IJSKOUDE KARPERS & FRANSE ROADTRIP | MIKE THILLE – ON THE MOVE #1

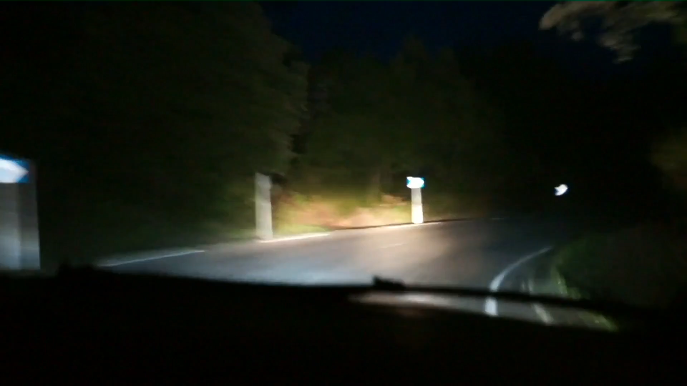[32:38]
Nou, bochtje om naar rechts. Eerste blik, eerste blik, eerste blik.